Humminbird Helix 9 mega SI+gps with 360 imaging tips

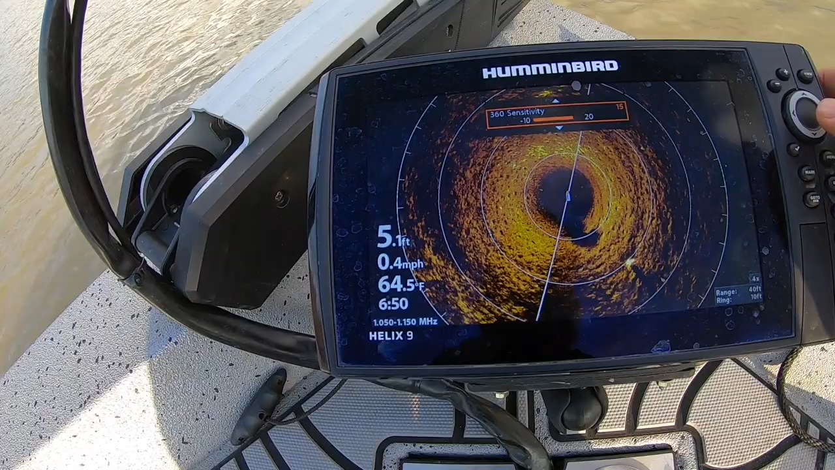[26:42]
On screen: depth 5.1 ft, water 64.5°F, speed 0.4 mph
fish at it it's i know it's hard to see but you that dot that dot right there those fish they there okay now we're getting a little bit further away
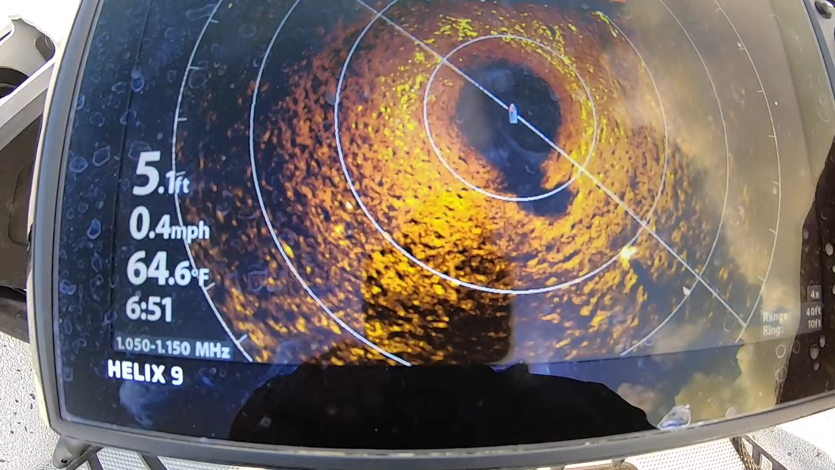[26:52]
On screen: depth 5.1 ft, water 64.6°F, speed 0.4 mph
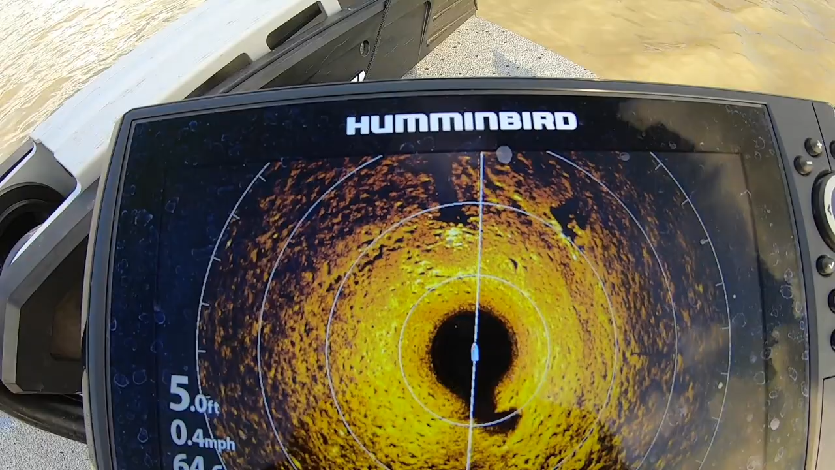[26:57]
On screen: depth 5.0 ft, speed 0.4 mph
we'll be able to see some things up there so you got it you got another brush pile or something here in the water see there's nothing here on the water but it's that's the things that you can see with this 360
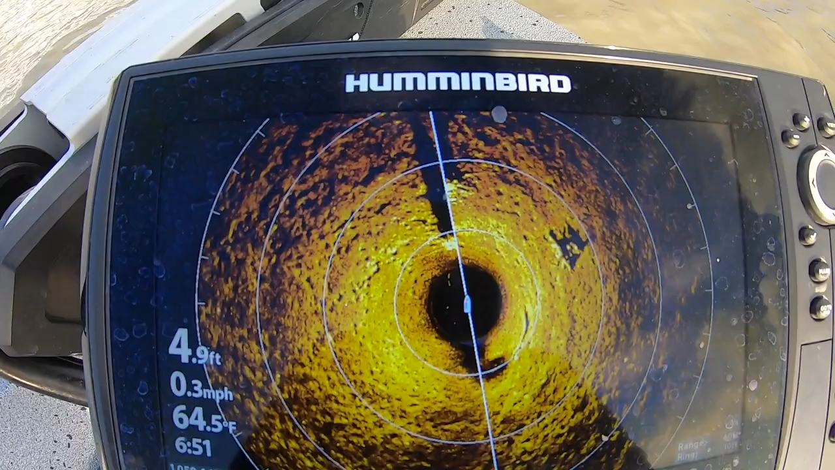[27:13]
On screen: depth 4.9 ft, water 64.5°F, speed 0.3 mph
imaging that's so important it's not so much that it you know it will tell you oh that's definitely 15 bass right there as it is oh there's a piece of love a structure or log that we didn't know was
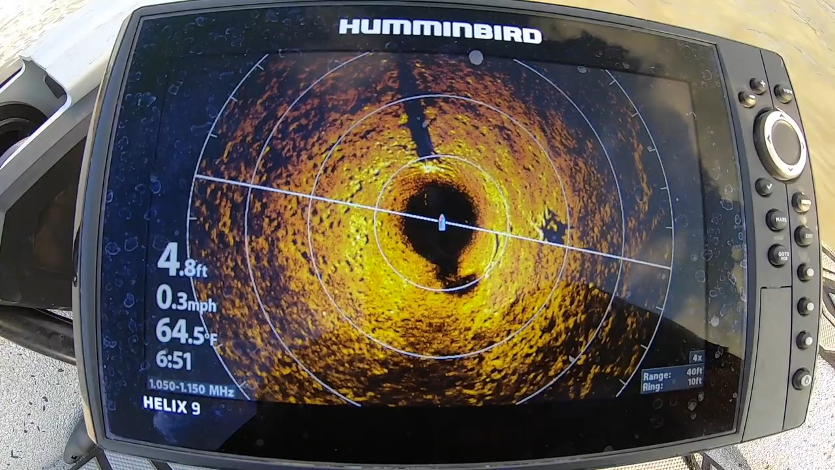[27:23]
On screen: depth 4.8 ft, water 64.5°F, speed 0.3 mph
there and then you can fish around that and actually find
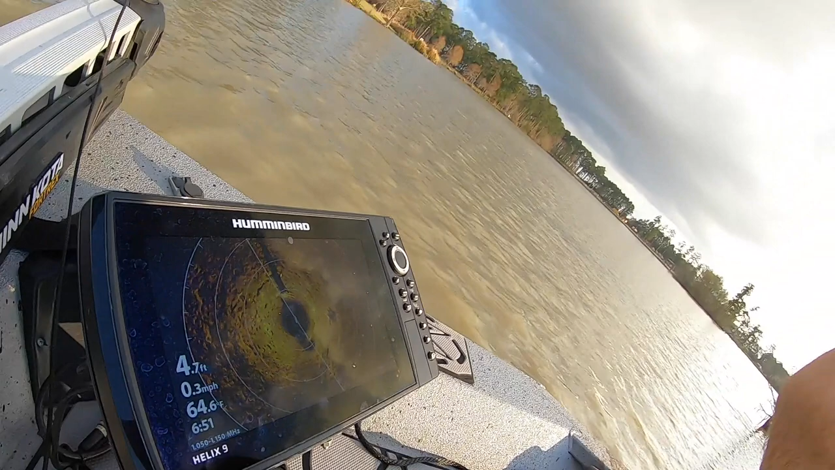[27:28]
On screen: depth 4.7 ft, water 64.6°F, speed 0.3 mph
that there were fish there to me that is more important that is key element than having any
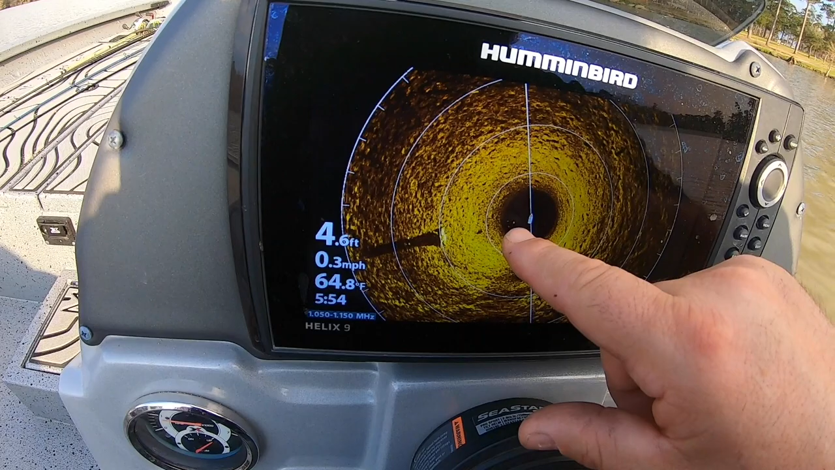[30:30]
On screen: depth 4.6 ft, water 64.8°F, speed 0.3 mph
there's a piece of tree right here that brush which is actually 10 20 feet away
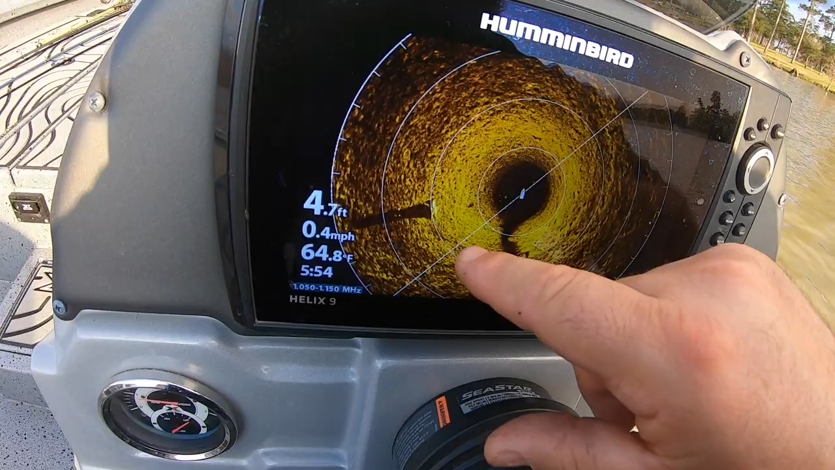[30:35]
On screen: depth 4.7 ft, water 64.8°F, speed 0.4 mph
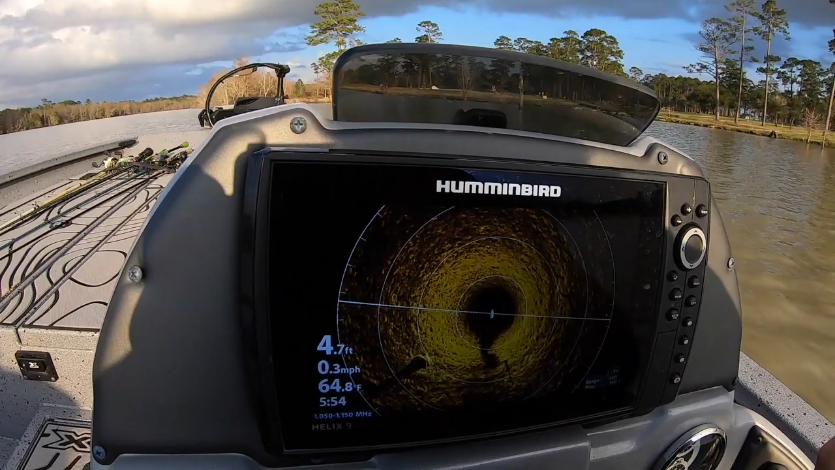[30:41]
On screen: depth 4.7 ft, water 64.8°F, speed 0.3 mph
that's that that's that brush right there but you see that there is fish right in here so
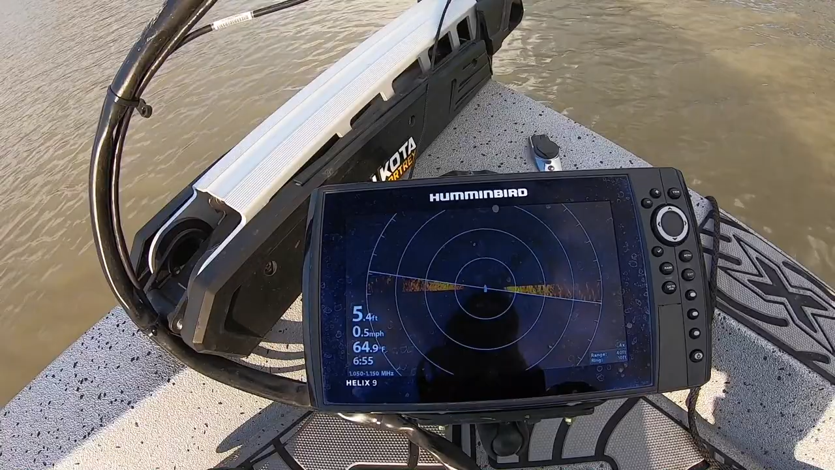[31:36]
On screen: depth 5.4 ft, water 64.9°F, speed 0.5 mph
and you can actually you can set the speed of this thing so like right now
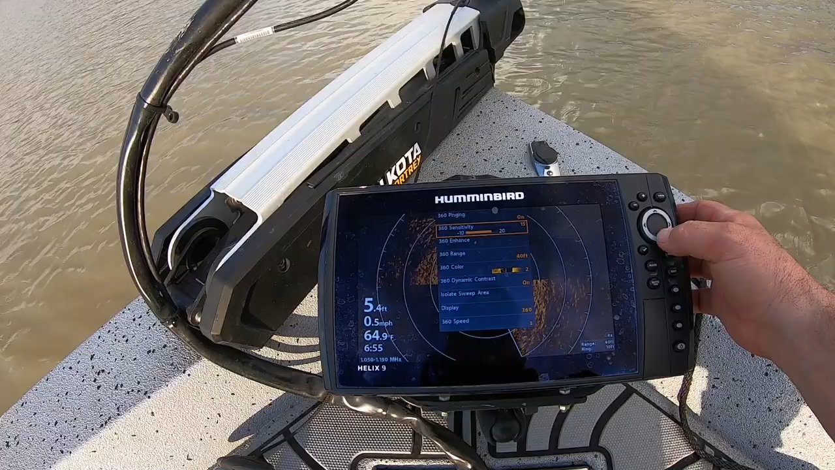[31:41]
On screen: depth 5.4 ft, water 64.9°F, speed 0.5 mph
i have it on a 40 foot range and honestly if you take and you turn this range down
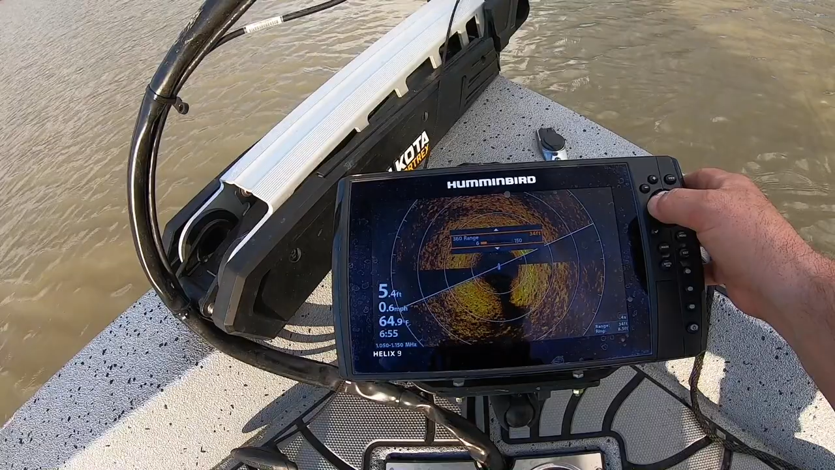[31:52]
On screen: depth 5.4 ft, water 64.9°F
it will be more sensitive you will find more like let's say i put it on 30. it will be more in detail
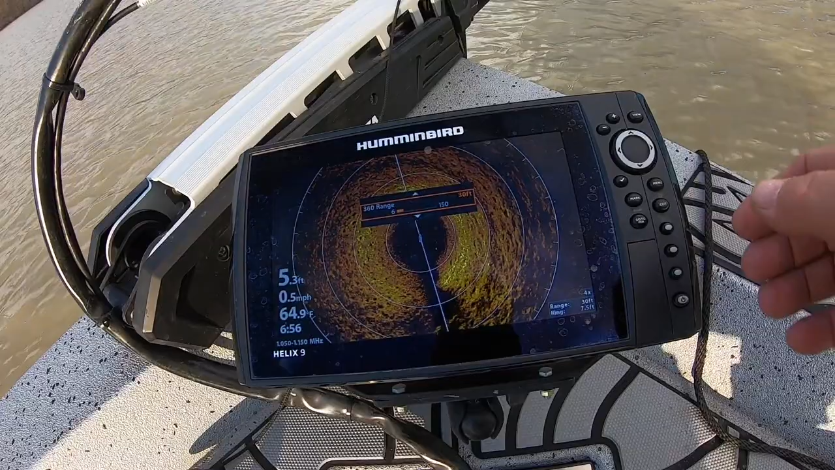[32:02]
On screen: depth 5.3 ft, water 64.9°F, speed 0.5 mph
okay at 30 it's seven and a half feet per ring but you can see the fish you can see the fish in that picture
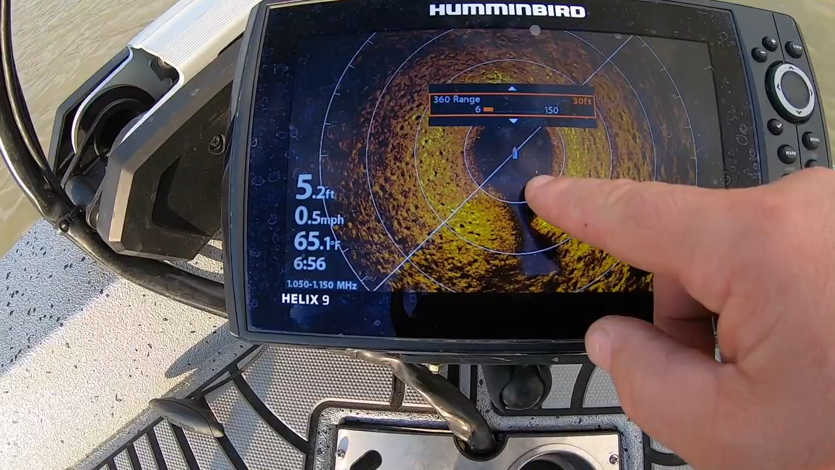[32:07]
On screen: depth 5.2 ft, water 65.1°F, speed 0.5 mph
okay which all
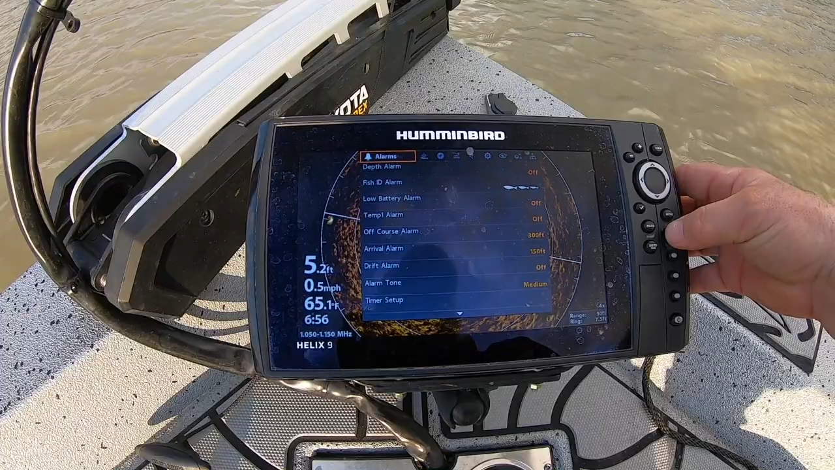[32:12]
On screen: depth 5.2 ft, water 65.1°F, speed 0.5 mph
right so i got it at 30 feet right there and
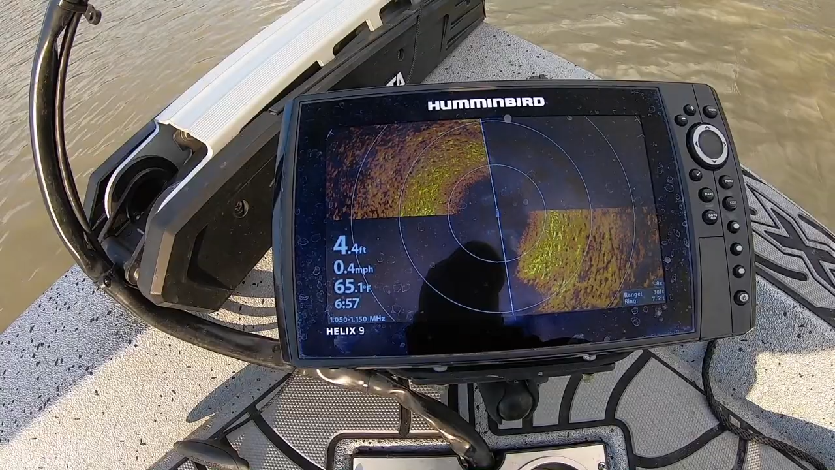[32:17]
On screen: speed 0.4 mph
i'm sweeping the whole the whole pass
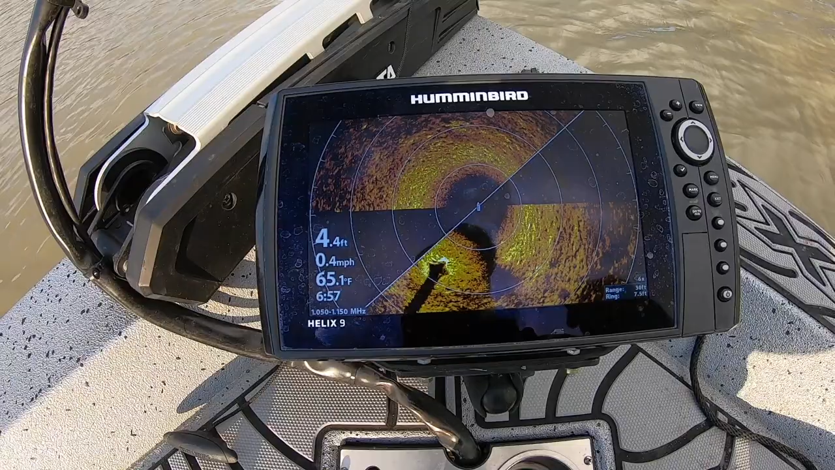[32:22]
On screen: depth 4.4 ft, water 65.1°F, speed 0.4 mph
with that being said you can take the sensitivity and slow that
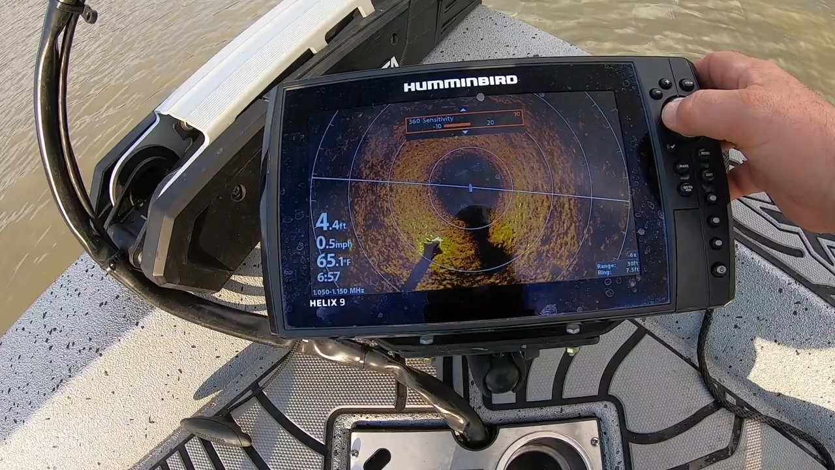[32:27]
On screen: depth 4.4 ft, water 65.1°F, speed 0.5 mph
down to make it make it pop how better you want it to read the range 30 feet color display 360 the speed there's a speed i can make that thing sweep faster